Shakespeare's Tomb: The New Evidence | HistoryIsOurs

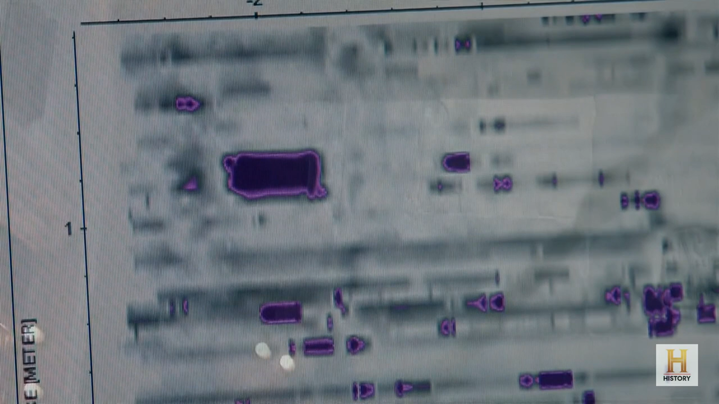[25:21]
that corresponds to that brass nameplate on Anne Hathaway's tomb.
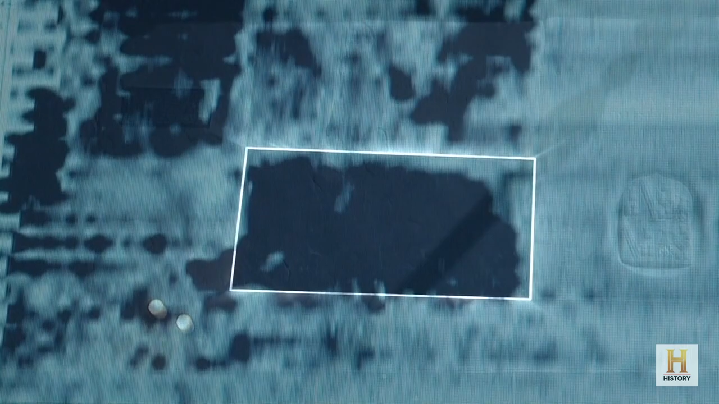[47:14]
To the uninitiated, Erica, it looks like a big black hole.
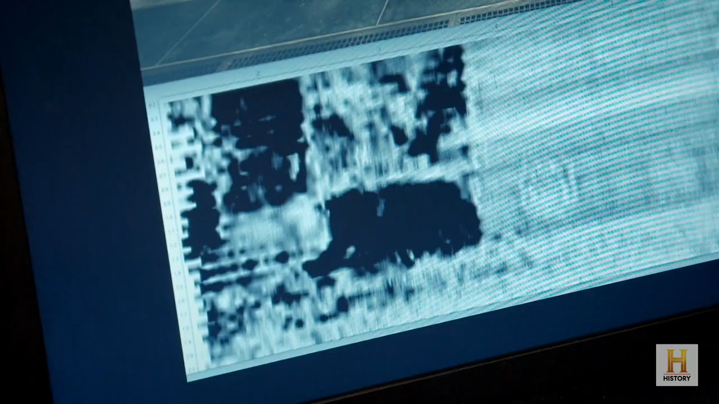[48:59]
and then they've been obliged to come back in and put a structure in to support the floor.